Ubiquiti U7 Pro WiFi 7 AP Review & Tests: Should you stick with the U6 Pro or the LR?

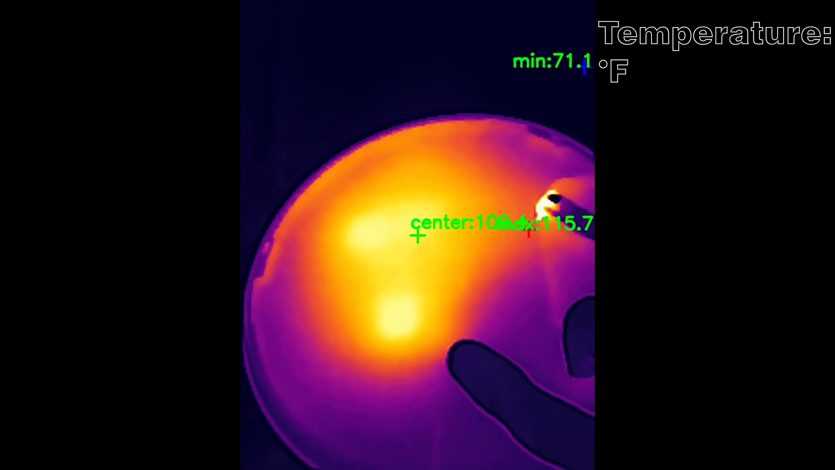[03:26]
On screen: min 71.1°F
After that, even during the multicline tests, I could not hear it, despite it being operational, most likely at very low RPMs.
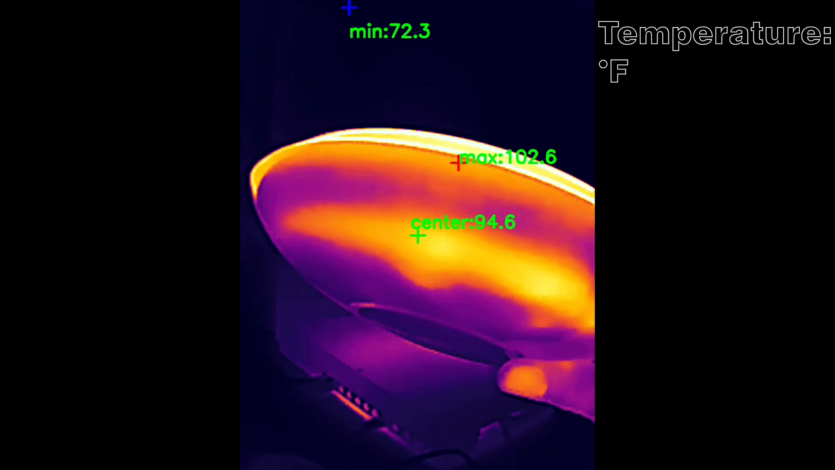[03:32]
On screen: max 102.6°F, min 72.3°F
And as you can see from the video, it does a fair job at keeping the case cool. But let's address the elephant in the room.
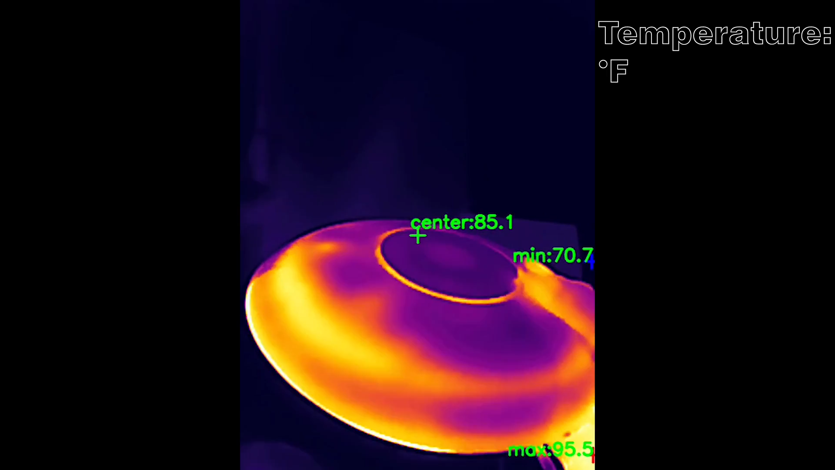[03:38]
What happens if the fan fails? You think that Ubiquiti made the access to the inner parts of the U7 Pro easy,